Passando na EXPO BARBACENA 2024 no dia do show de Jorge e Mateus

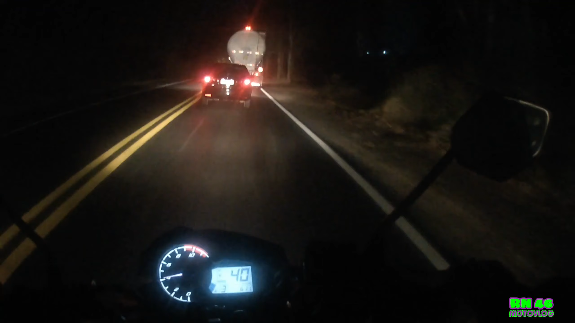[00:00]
Vamos chegar em Barbacena City na noite de quinta-feira, 16 de maio de 2024 Vamos passar ali em frente o par de exposições de Barbacena Hoje tem show do Jorge Matheus Nessa hora ainda deve estar tranquilo, 6 horas e 11 minutos Com certeza está movimento tranquilo, mas o pessoal que está chegando para trabalho
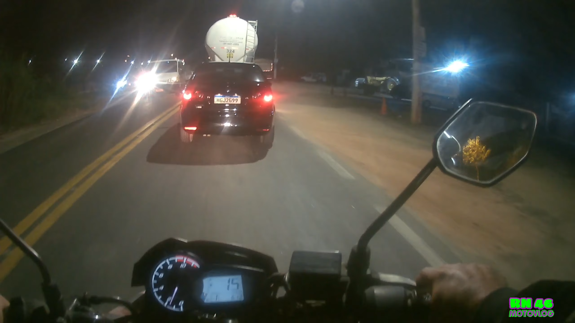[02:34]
Nessa hora lá Como que é, se tem muito carro, a chegada do pessoal
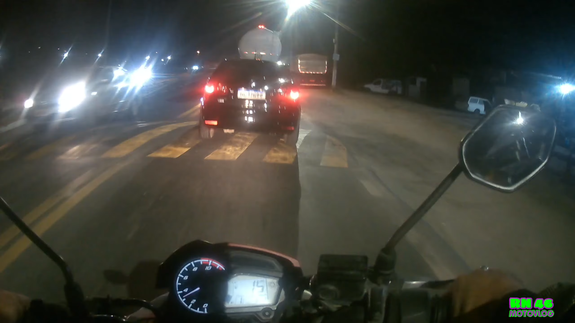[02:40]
Acredito que som ligado deve ter não Se tiver algum som é para testar, né? É só fazer um teste de som O caminhãozinho vai pegar sentido 040 aí, por baixo Nós vamos aqui por cima Abrir um pouquinho a viseira, que estava toda fechadinha por causa do frio na estrada O caminhão é dos grandes,
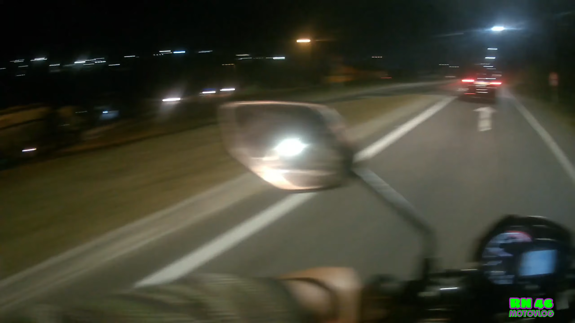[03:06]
mano Vamos nem
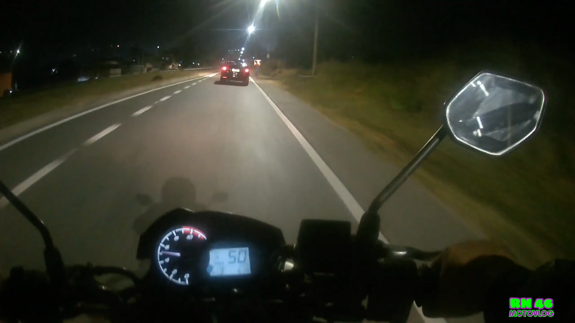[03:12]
correr muito não Porque aqui tem umas interdições no meio da pista e tal Tá aí, ó Parte de exposições Já tem bastante carro aí, nas ruas aqui no entorno, né? Viaturas da polícia já aqui Da GCM, do pessoal da CETRAN, que é o trânsito, né?
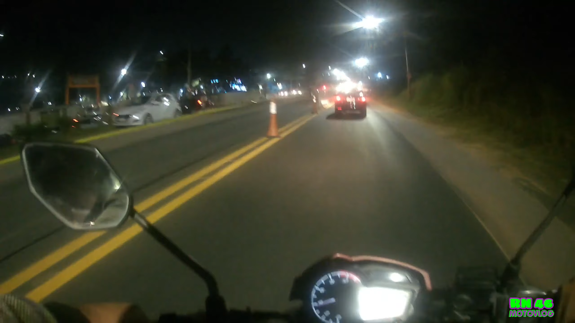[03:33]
Cuida do trânsito aqui em Guaracena Carros chegando aí O parque aqui na entrada Tem parte do parque, né? Tem mais brinquedos Por outros lados aí Já tem uns motocas aqui no estacionamento das motocas
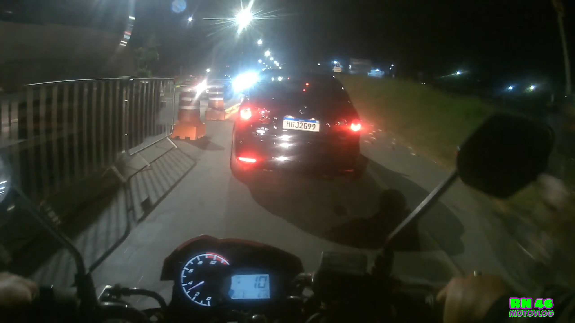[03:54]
Tem galera ali trocando ingresso, ó E hoje tá tranquilo, hein? Tá vaziaço ali A troca de ingresso hoje tá tranquila, hein? Galera que quiser vir aí Se bem que a hora que vocês estiverem assistindo esse vídeo já é outro dia Mas tá de boa As fitas aqui já arrebentaram todas, né? As fitas zebradas que eles colocaram aqui Olha lá o palco, ó Tá dando pra ver?
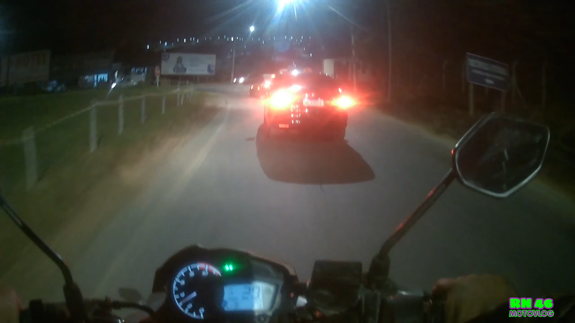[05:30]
Vamos seguir Vamos até na padaria Vamos dar uma parada lá na padaria Pegar uns chupões Aí tá movimentado aqui, ó Os veículos que vem aqui Do bairro Floresta aqui, ó Já meteram uma plaquinha aí De quarenta por hora